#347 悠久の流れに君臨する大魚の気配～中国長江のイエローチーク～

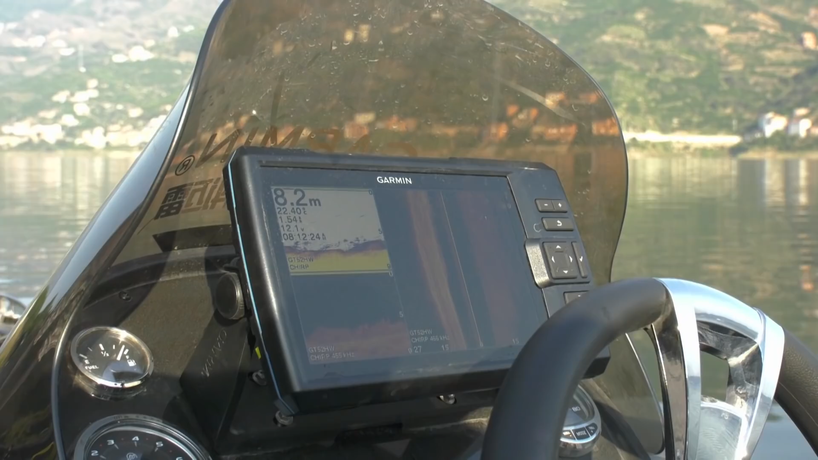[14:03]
On screen: depth 8.2 m
水深はおよそ7メートルどのレンジにいるのかとそこへ水雲の大動脈を担ってきたチョウコ